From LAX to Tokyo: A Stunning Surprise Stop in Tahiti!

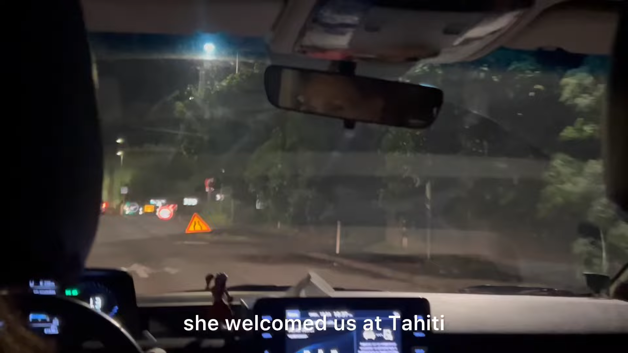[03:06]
Climbing into the comfort of her air-conditioned vehicle,
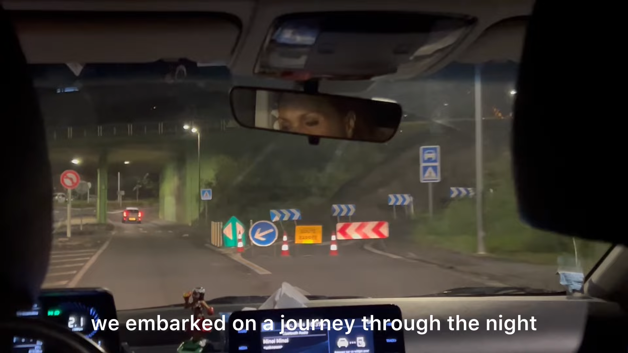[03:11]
we embarked on a journey through the night, the darkness punctuated by the occasional glimpse of palm trees swaying
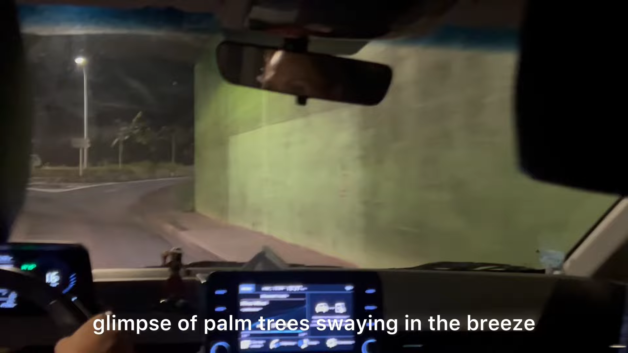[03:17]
in the breeze and distant lights twinkling on the horizon.
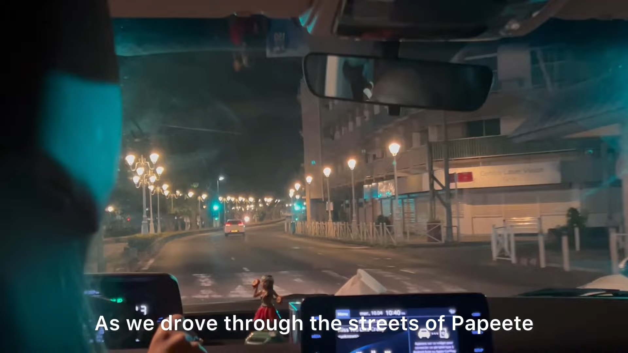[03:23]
As we drove through the streets of Papeete, the capital of Tahiti, we caught glimpses of the island's nocturnal beauty,